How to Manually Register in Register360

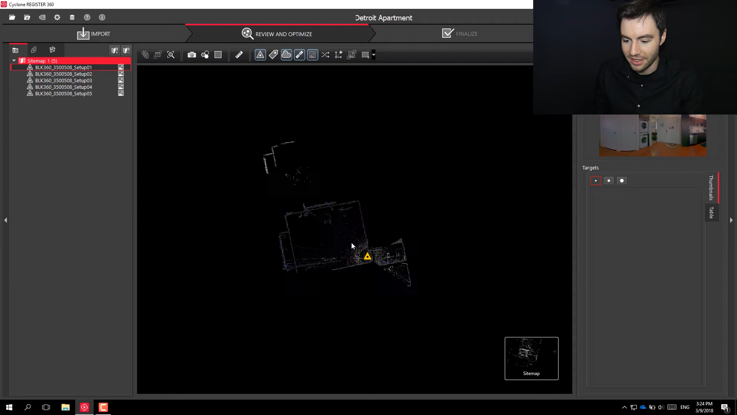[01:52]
and what we can start to do is is drag
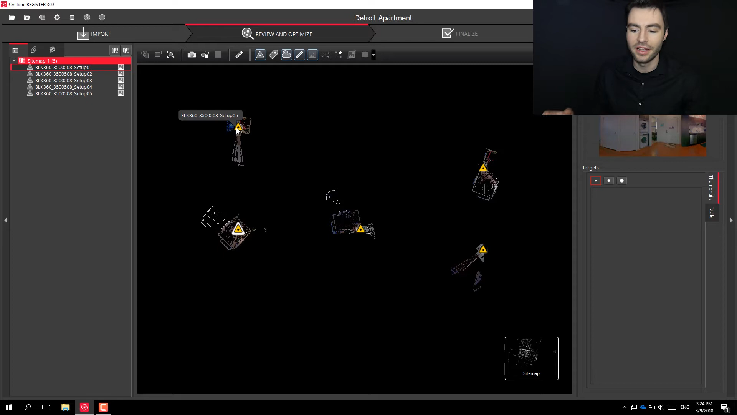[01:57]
and drop them in the relative spot that they need to be so if I want to start with this one in the middle you can click and drag these around your screen if you want to rotate them hold
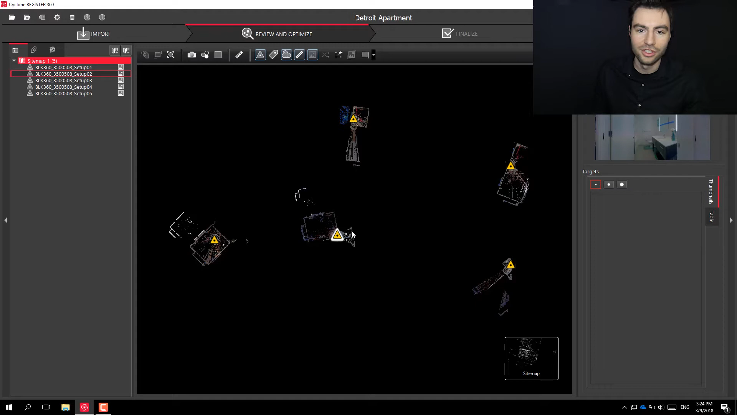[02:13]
shift and click on the scan that'll let you let you rotate and square these up so I know that these two link together so I can square these up doesn't have to be perfect you'll notice when I bring them close to each
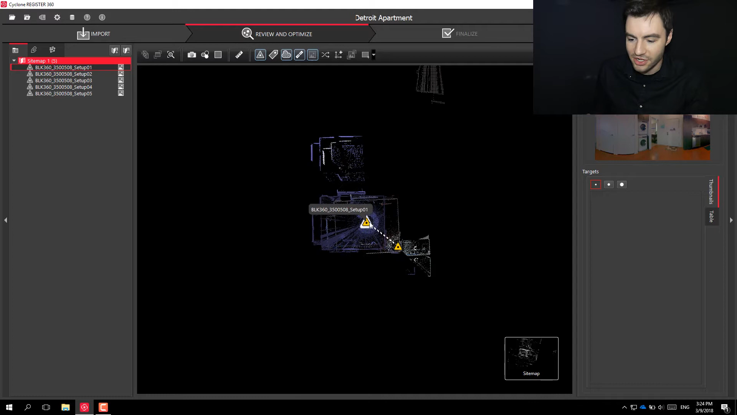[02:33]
other and you'll see it figures out this little ghost link right here so to to register these together what you can do is click on that link and then down at the bottom over here will pop up some registration options so the tool I'm going to show you today is
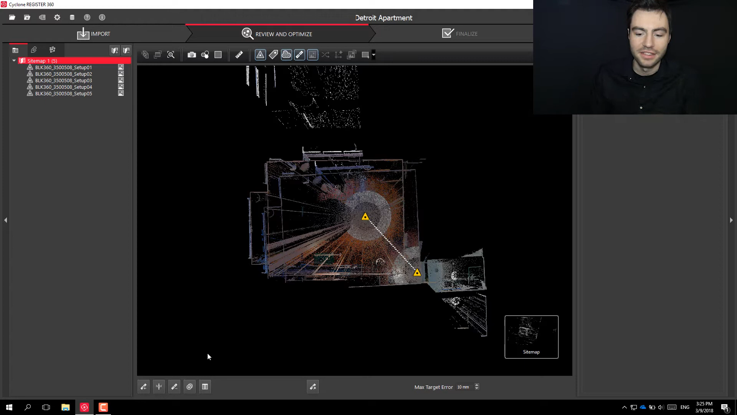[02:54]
is called visual registration so that's this button right here when you click on that it'll bring both these scans in and bring one in as orange and the other is blue so what you can do is you can click and move the one and basically line them up as best you can so what I usually do is I zoom in on a corner like this line up the corner
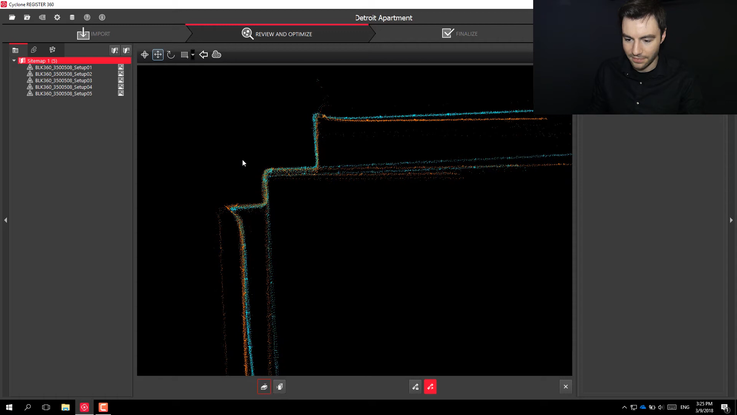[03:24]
and then you can zoom out and you can see that it needs to be rotated so
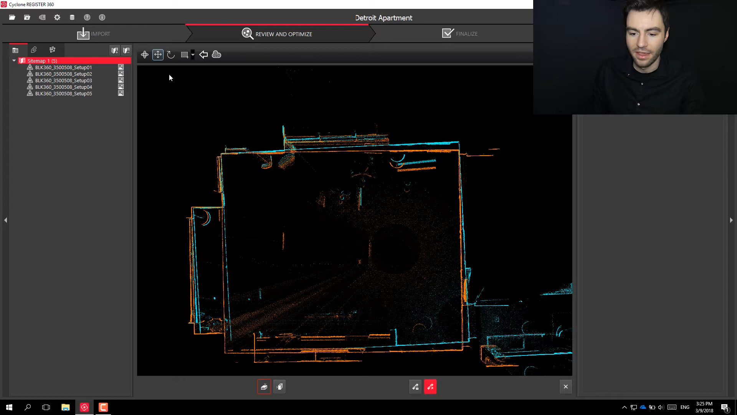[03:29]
you can choose your rotation tool up here and then wherever you click will be the rotation point so you have to make sure to click right on that corner and then the farther out you pull away from that point the easier it is to kind of control how fast you're spinning this scan around so you can spin it in and rotate it and drop it when it looks pretty good
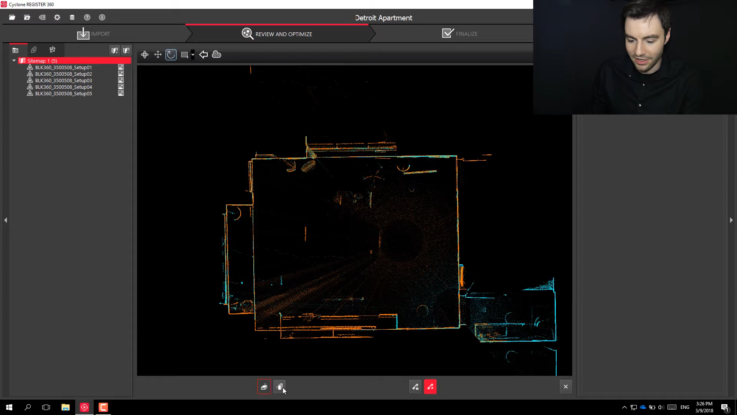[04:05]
next next next step would be to check the z-axis so you can click this button down here these scans were scanned on the exact same level so the z-axis already looks pretty good if you were if you were scanning outdoors or you're scanning up and down stairs you might you might see that you might need to fix this the z-axis if you want to fix the z-axis you'll see you can move one scan up and down so we want to just match up these lines here like that and nothing in this has
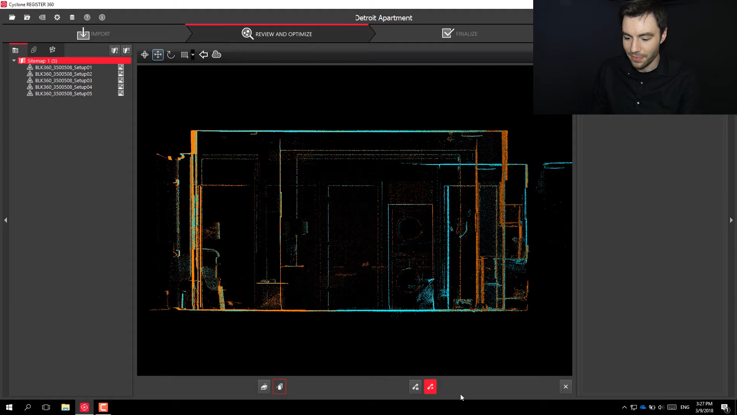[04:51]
to be perfect you're just getting it close enough for the computer to take over and create a best best fit between these two clouds so once once it looks good you can go ahead and click this join and optimize button and this will like I said create this best fit between the two
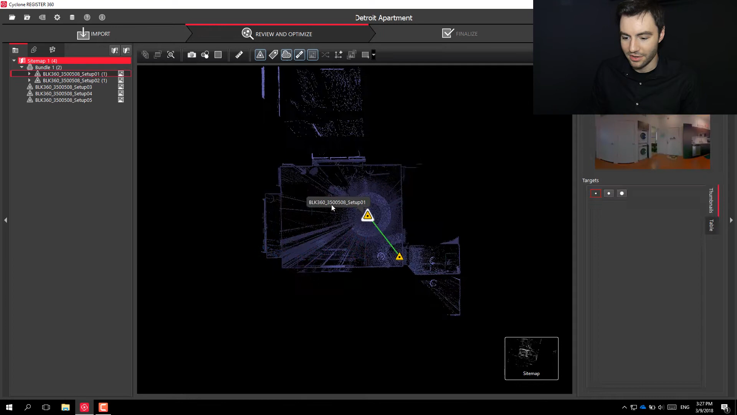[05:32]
you can see these two scans are locked together
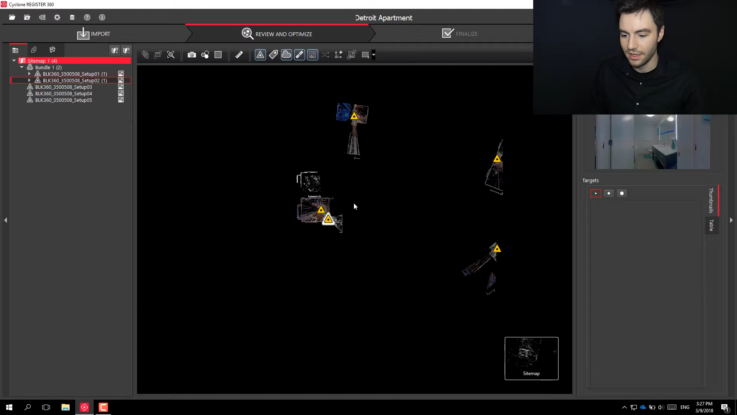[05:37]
now what I can do is I can go ahead and do
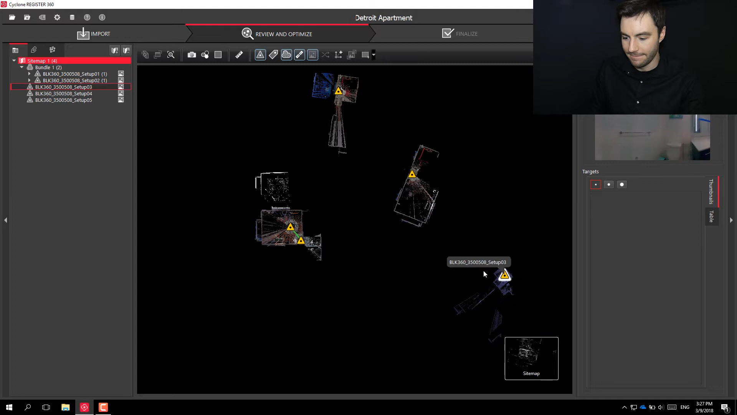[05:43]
another scan here this is in the bathroom so again when I bring it close you'll see that it creates this ghost link
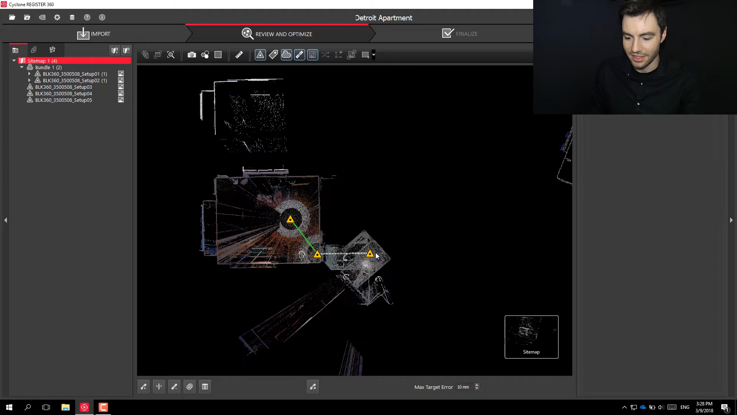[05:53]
I'm going to go into this here and I can zoom in find a corner
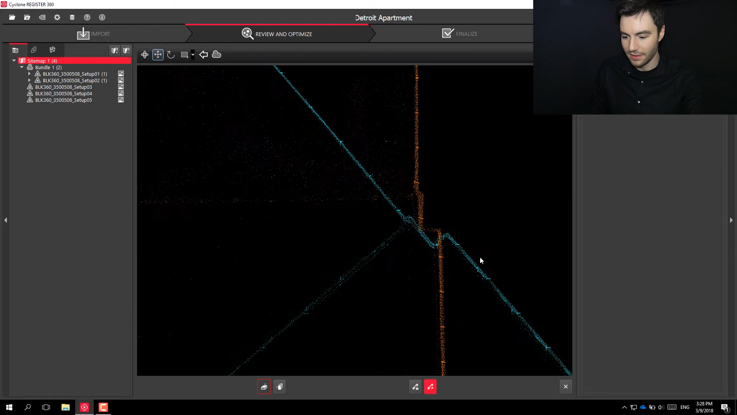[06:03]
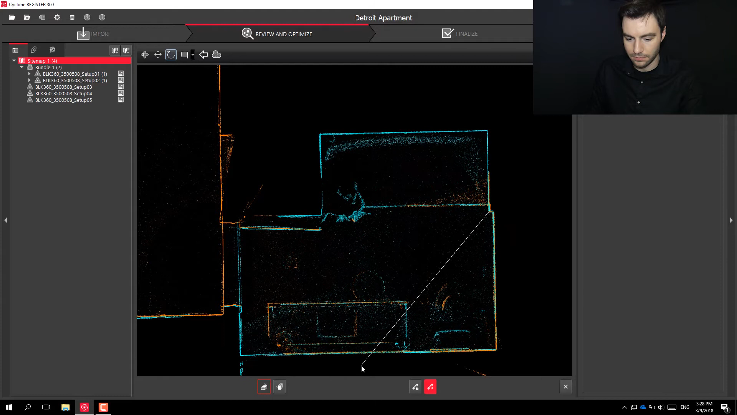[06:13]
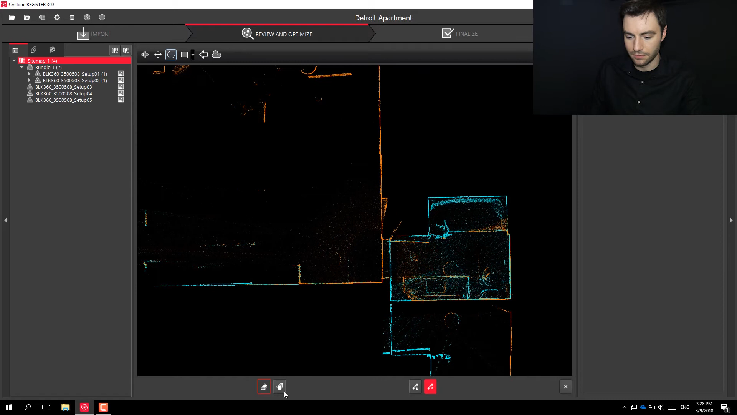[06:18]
check the z-axis already looks pretty good check the z-axis
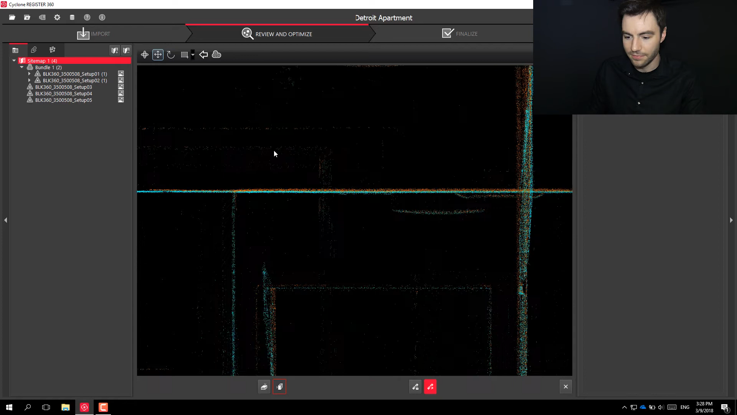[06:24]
already looks pretty good and optimize that and optimize that
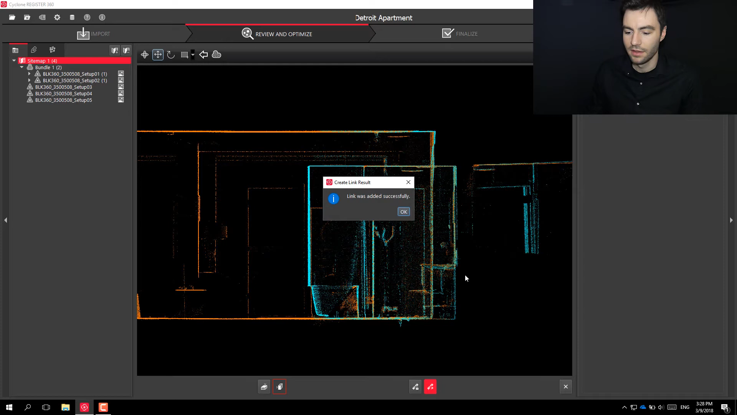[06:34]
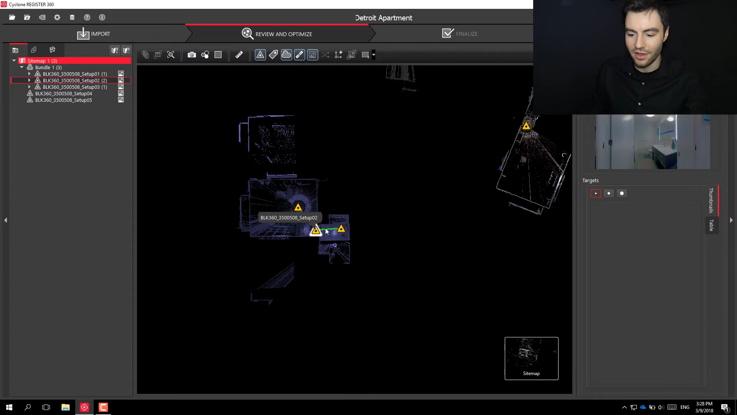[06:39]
alright so now you can see that all three have been successfully registered
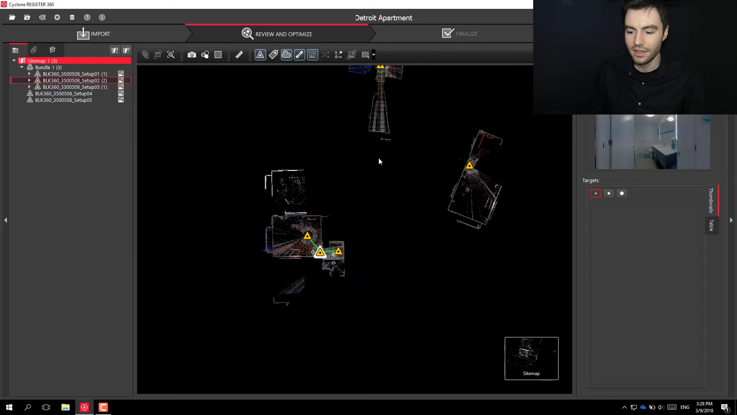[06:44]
now I'm just going to go ahead and register together the other two there and